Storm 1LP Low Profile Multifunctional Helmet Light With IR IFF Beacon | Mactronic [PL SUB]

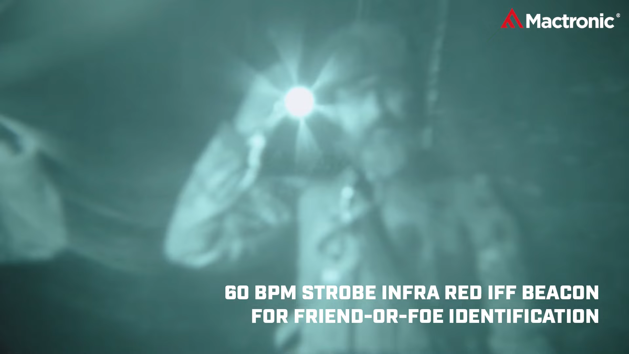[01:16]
For team dynamics, the RGB beacon activates to diversify member identification.